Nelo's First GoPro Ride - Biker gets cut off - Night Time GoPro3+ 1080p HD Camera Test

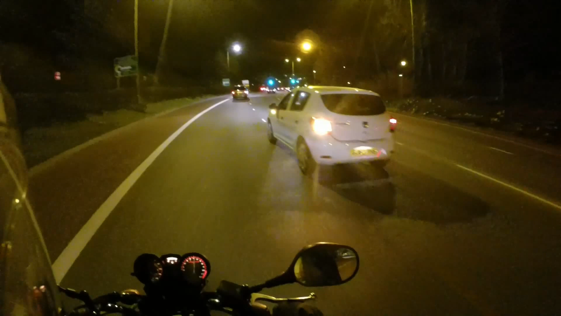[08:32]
person's driving like an ass hat.
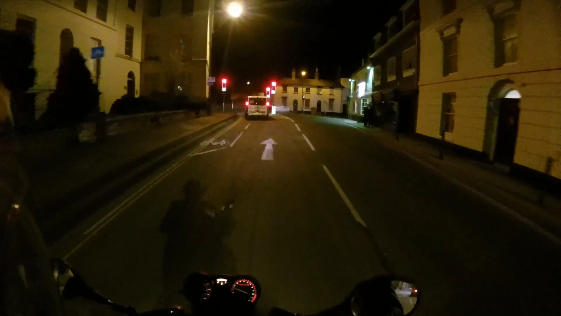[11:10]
What is it with taxi drivers and getting right on the cycle lane? Looking like conducting a drug deal.